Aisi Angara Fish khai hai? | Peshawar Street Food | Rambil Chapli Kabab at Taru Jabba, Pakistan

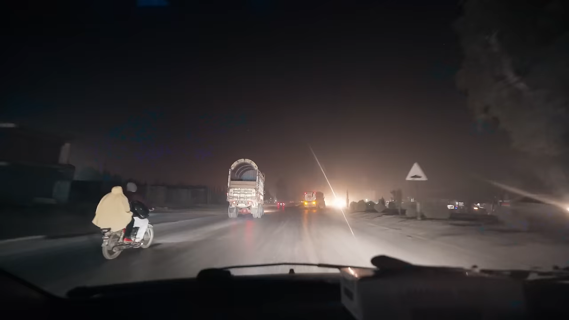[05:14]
नौशेरा में घूम रहे हैं इस वक्त हम।
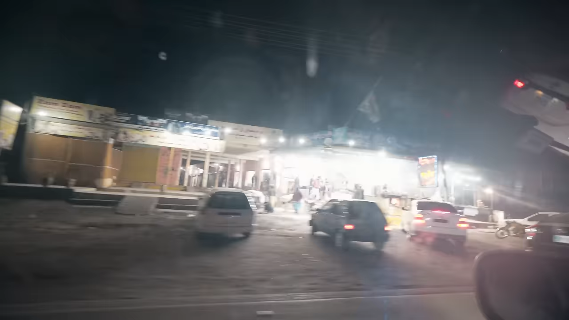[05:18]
नौशेरा जीटी रोड के ऊपर आपको जगह जगह जो है ना वो रेस्टोरेंट नज़र आ रहे हैं।
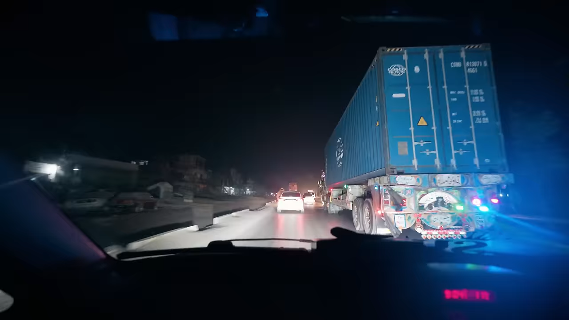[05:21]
सन्नाटा तो है क्योंकि हाईवे है, लेकिन साथ साथ जो है ना वो रेस्टोरेंट्स भी आते जा रहे हैं।
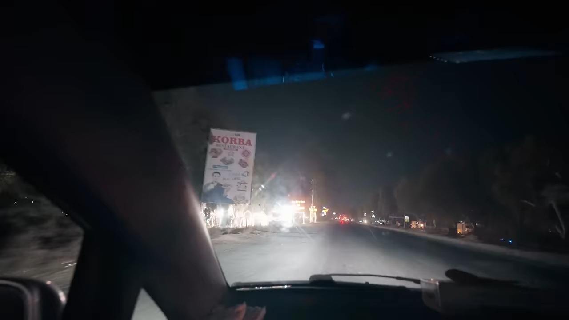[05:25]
अरे ये रिवर व्यू रेस्टोरेंट आ गया है, यहाँ भी बड़ी रौनक है।